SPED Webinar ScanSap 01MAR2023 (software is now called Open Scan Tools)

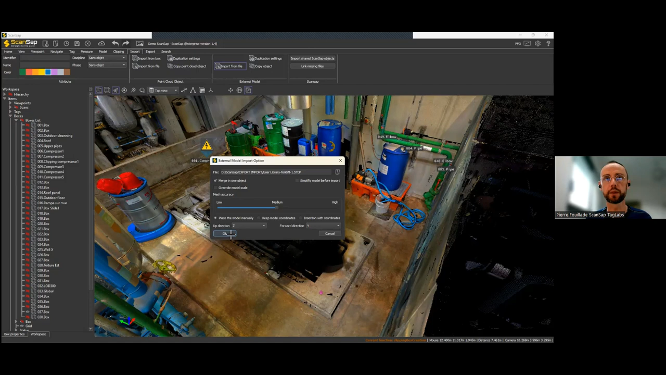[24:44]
And then our algorithm will simplify or downsize the size of the step and the number of different parts of parts.
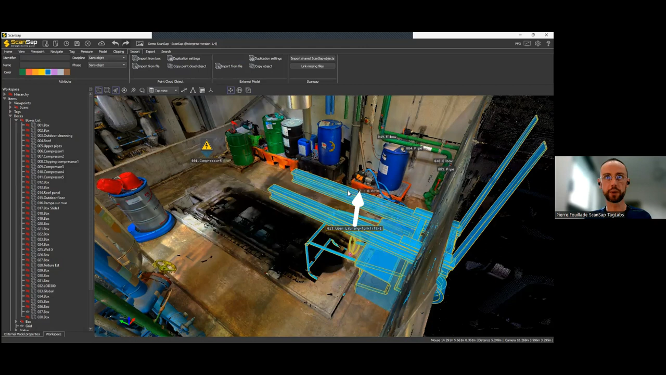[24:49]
So, I've just imported the step.
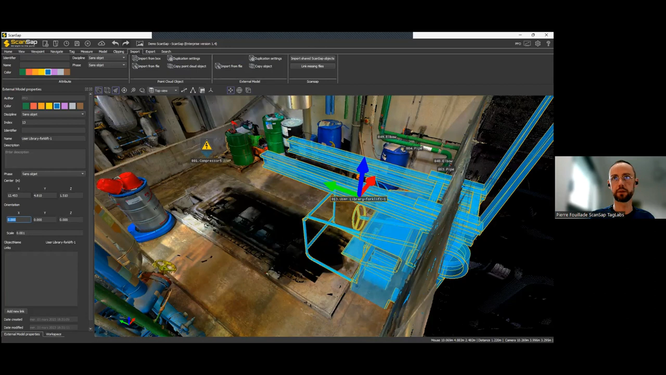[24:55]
So, it comes with a bad angle, which I just corrected.
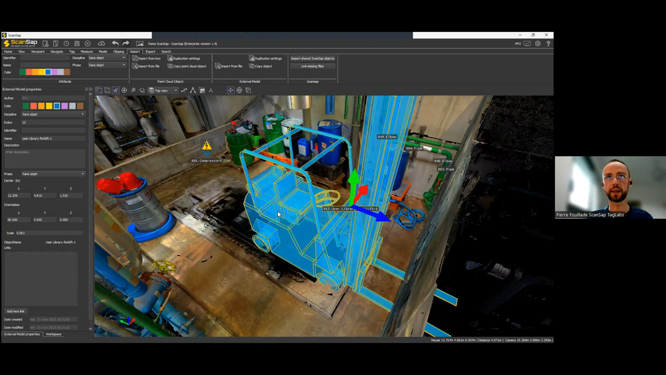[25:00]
Okay. And you have now something in your environment.
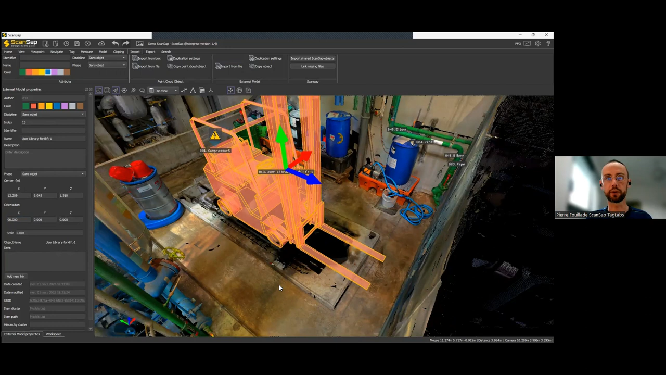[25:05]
And you can play with this.
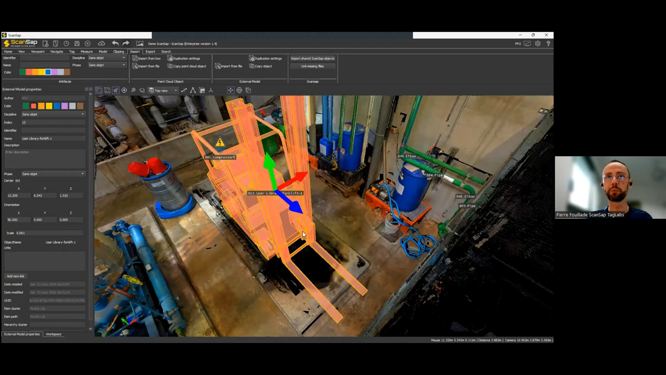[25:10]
So, it's now fully a part of your 3D model. So, you can take some measures now between the forklift and something else like this. Okay.
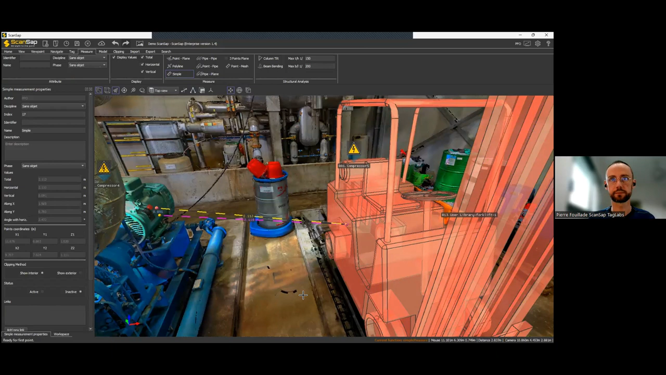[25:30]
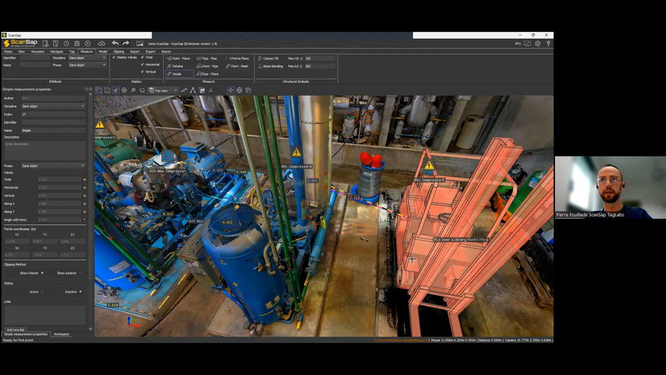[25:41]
When I do something of interest, if I want to save the viewpoint and all the view settings, I can use the viewpoint feature here and save it. So, here I have my forklift. So, here I have my forklift with a measurement. Okay.
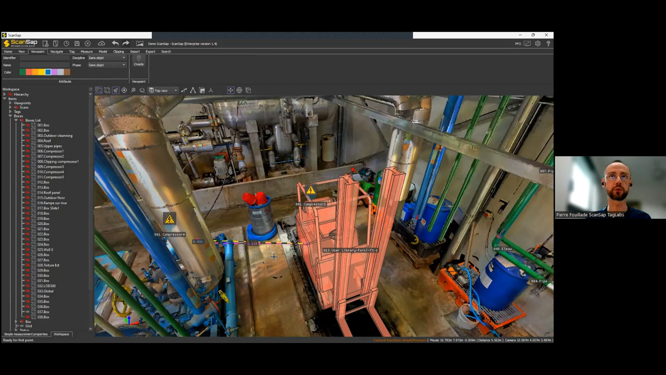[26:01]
I could switch to a transparent mode if I wanted to like this. Okay. So, that could be of interest because I want to show that I have enough room to turn the forklift or something.
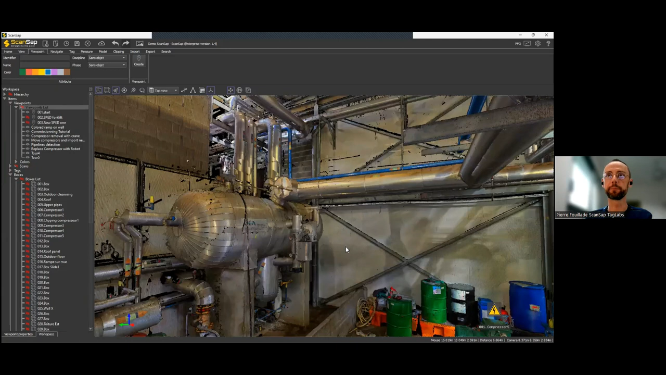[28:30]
So, if you want to clip something like, I don't know, a cable tray.
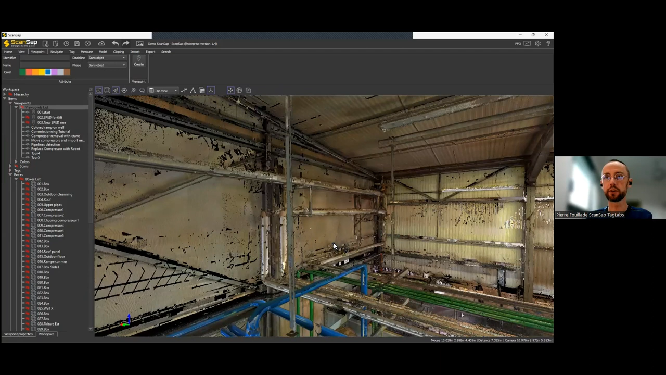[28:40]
Do I have a cable tray here? Okay, I'll follow a pipeline or something instead.
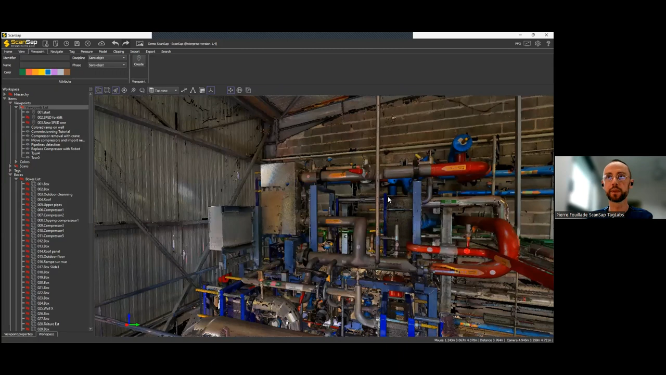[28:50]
Okay, this one for instance. To clip it, I can use a polyliner. So, I've selected the polyline here. So, I've selected the polyline here.
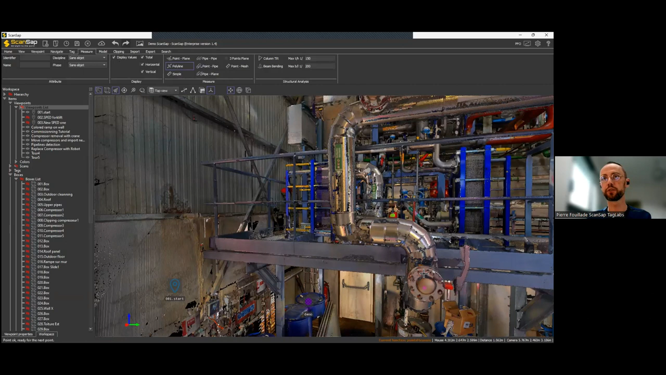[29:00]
And I will use the polyline to follow this line. I will use the polyline here.
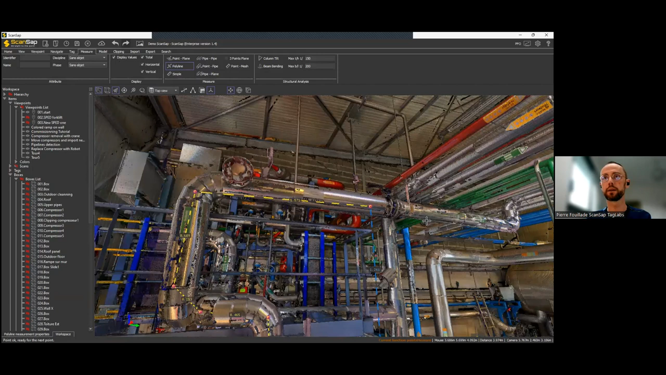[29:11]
Okay, this one for me. Here, here, here. And again. And again. Here, here, here.
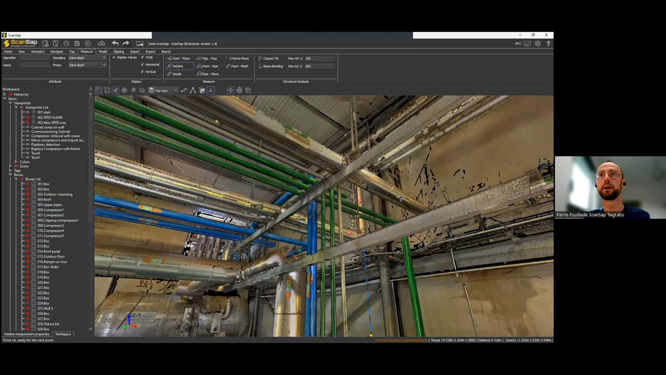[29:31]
And again. And again. Okay, so I have my polyline, more or less following the pipe.
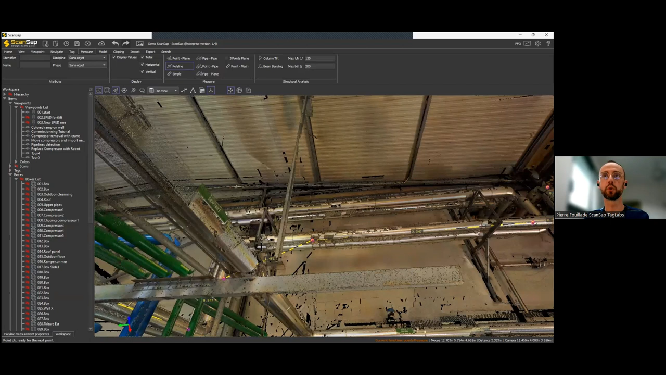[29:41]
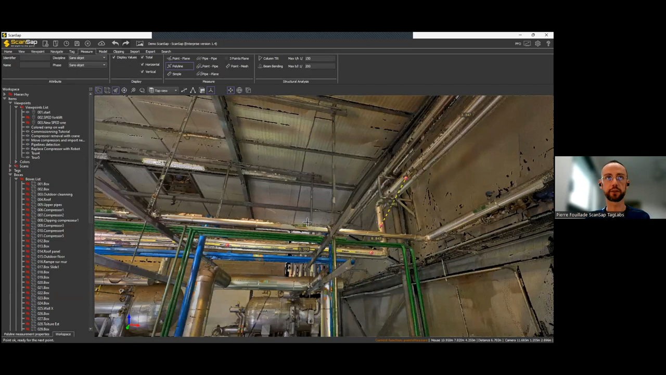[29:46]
I can use the transparency to check it, roughly, so it works, more or less.
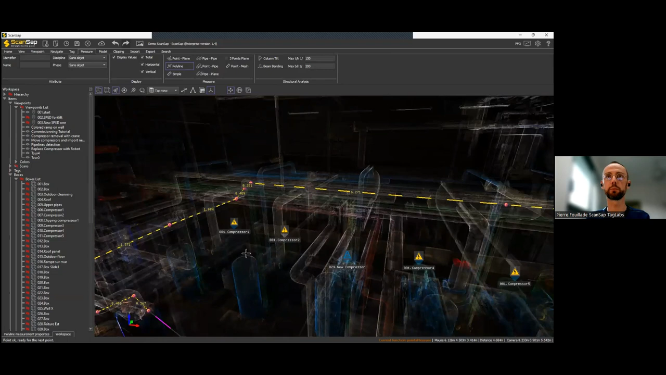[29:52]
I have a miss here, but it's not a big deal. And this polyline will again appear in my measurements as a polyline here.
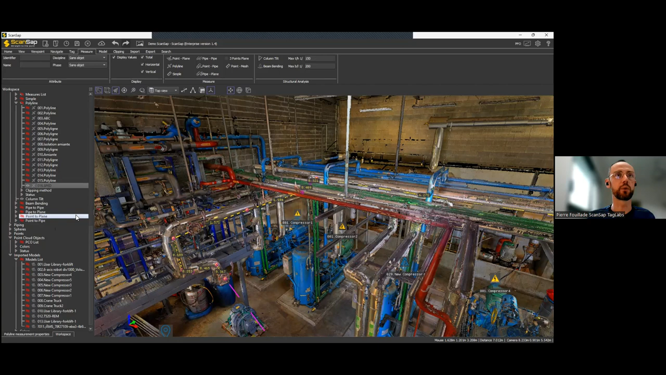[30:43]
This one, so I can show... Here we are, so now I can see only what's around the polyline.
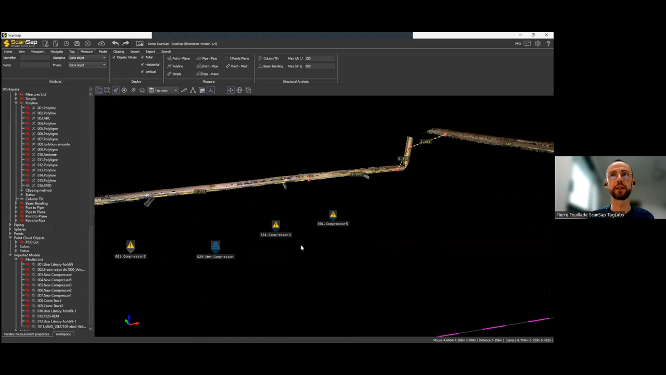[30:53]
So, and I can also specify the diameter around the polyline. So here it's a 0.3 meter, I could switch to a 0.1 meter,